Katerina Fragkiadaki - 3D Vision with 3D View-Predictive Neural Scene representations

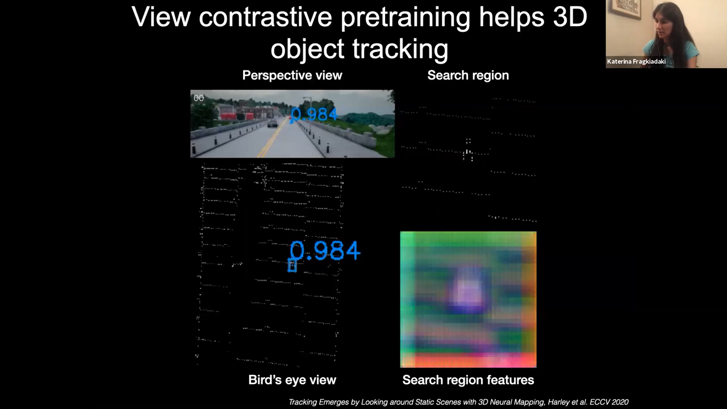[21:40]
actually we have a whole paper about the fact that tracking emerges in 3D by looking around in static scenes.
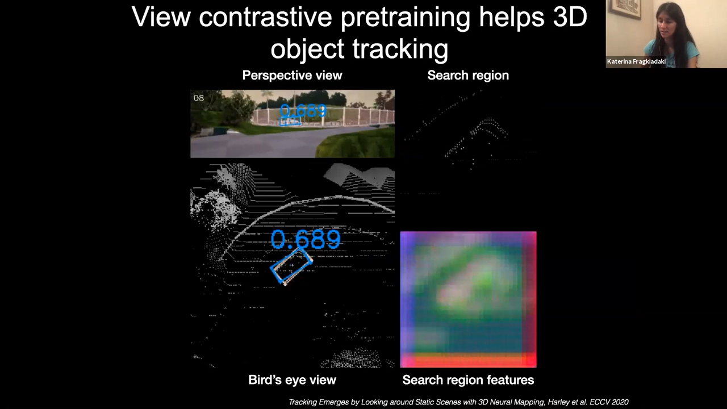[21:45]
So this is in ECCV 2020. So it shows that just using this contrastive prediction, you can track objects in 3D by doing ransack to those features.
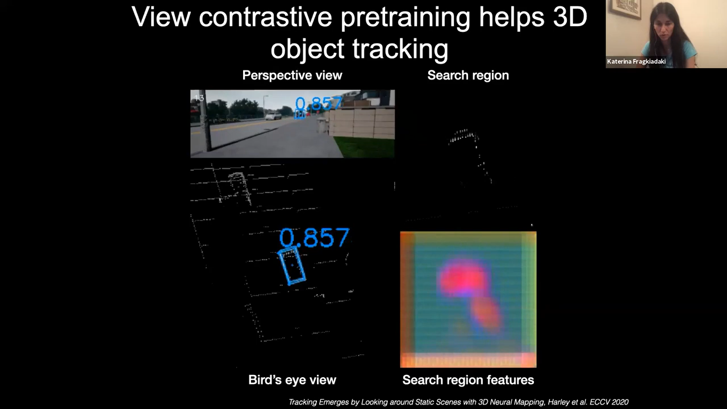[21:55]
So you take the features out of your encoder and you have the car and you try to estimate this 3D translation rotation over time.
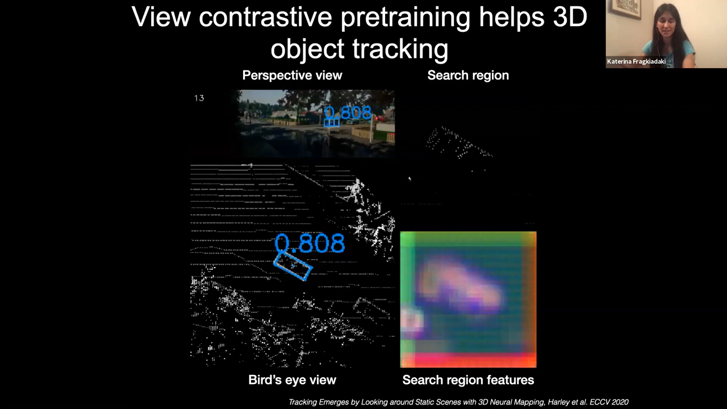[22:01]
And actually you do decently well and you do better than, uh, dense objects.
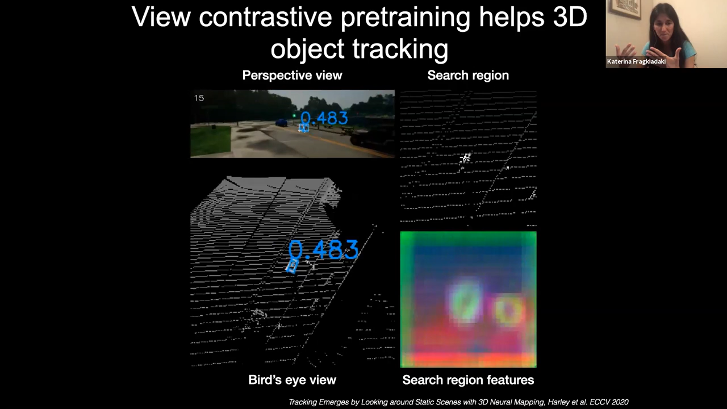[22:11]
on the visible parts of the cars supervised by triangulation.
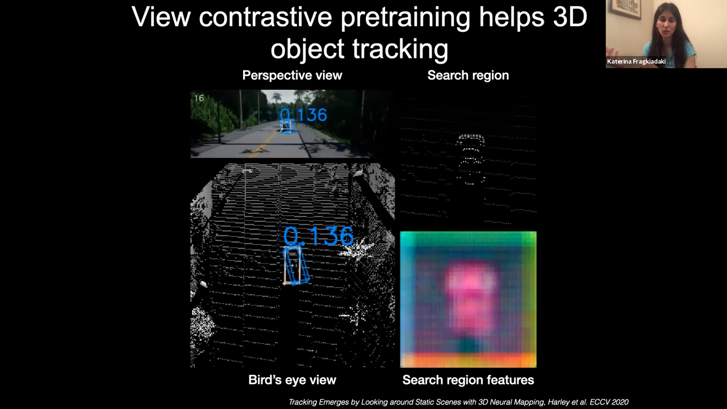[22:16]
I think a big benefit of those representations that they're 3D. So the full car is there in frame one, the full car is there in frame two.
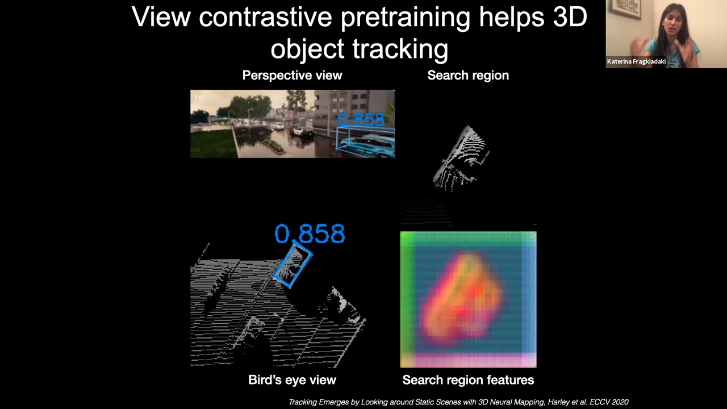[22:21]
This makes it easier to match as opposed to having two separate views of the object with random occlusions,
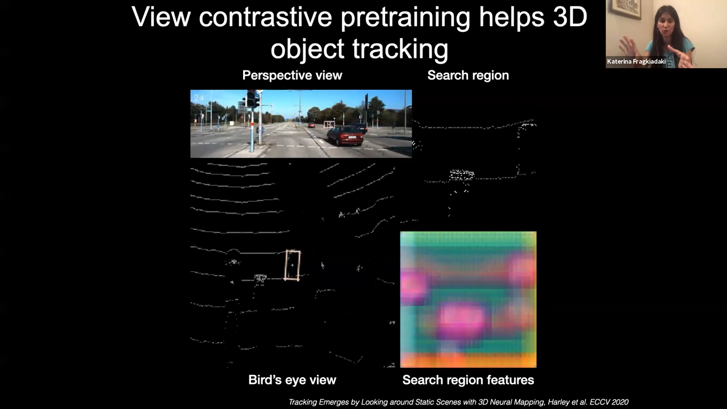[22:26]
each one of them and try to figure out, oh, what is the common thing between them?
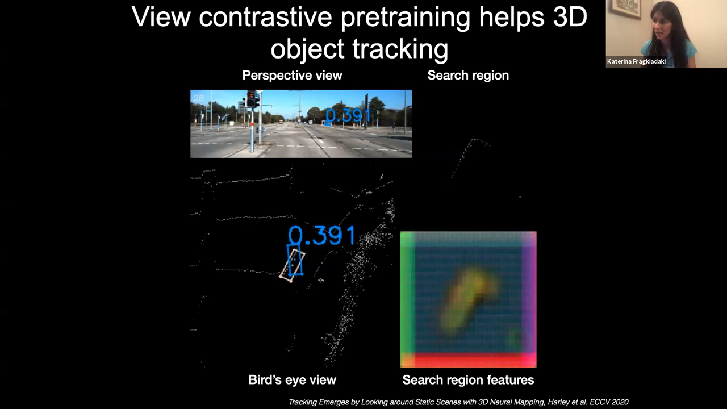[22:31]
Um, and here this shows that if you use this contrastive view prediction as a pre-training objective,
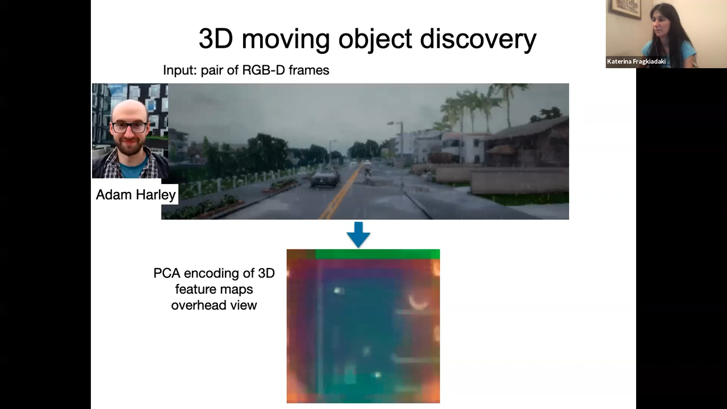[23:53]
But, but look what happens. Take two frames, infer their 3D feature maps. By the way, this coloring comes from doing PCA on the feature vector.
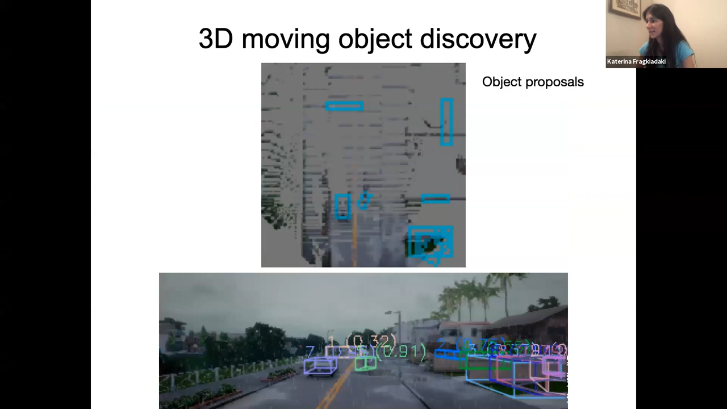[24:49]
So basically you can do moving object detection without any annotations just by estimating optical flow on that stabilized space and seeing, okay, which object proposals have high optical flow and no motion in its surroundings.